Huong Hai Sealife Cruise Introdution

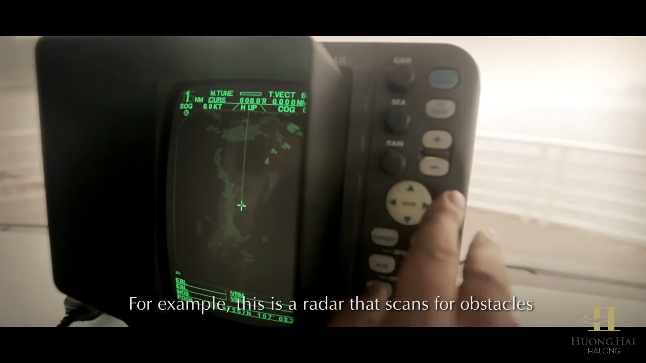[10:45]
Ví dụ như đây là cái radar quét của chướng ngại vật, đây là máy đo sâu,